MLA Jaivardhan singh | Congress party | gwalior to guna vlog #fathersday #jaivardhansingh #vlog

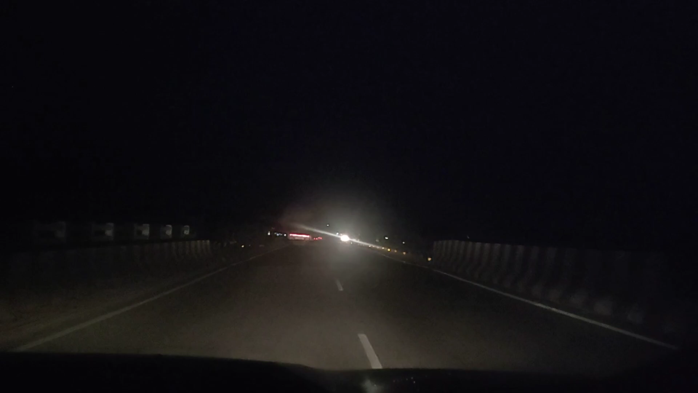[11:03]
साड़े तीन घंटे में कवर कर ली थी तो कंप्लीट करके मैं अपने घर पहुंच गया था रास्ते में हम लोग यहां जा रहे थे तो थोड़ा सा सोचा कहीं रुक के चाएवे यह जाय पीते तो मैं आगे चलता गया मुझे अच्छा सा ढावा दिखा तो मैं सोचता हूं � तो थोड़ी दूर जब चला मैं तो
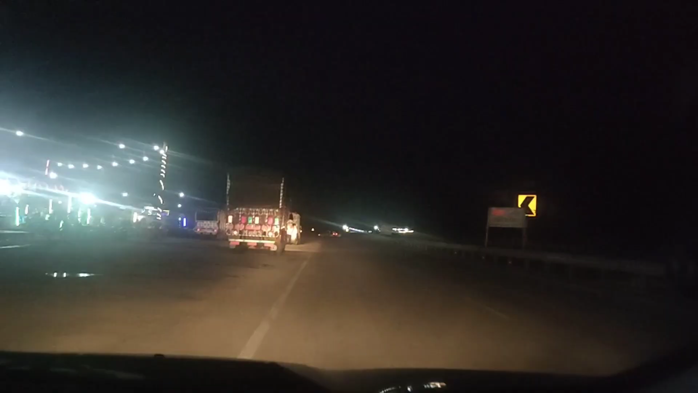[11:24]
फिर मैं आगे एक डावा दिखा जहां अच्छा डिकल लग रहा था वो गर के थोड़ी दूर रह गया था साइथ 58 किलूमेटर रह गया था तो यहां पर हम लोग फाइनली इस धावे पहुंचे यहां